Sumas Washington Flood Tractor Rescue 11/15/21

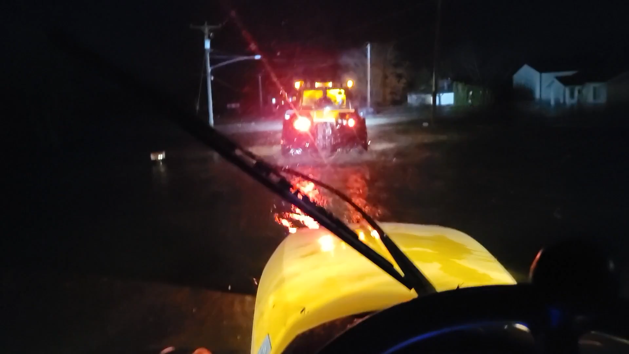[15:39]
There's a lot of cars in the road, stranded. This is where the current's going to pick up a bit. If there's anything good about cars being on the road, they can kind of tell you how deep it is, which is nice. So you know it's not washed out.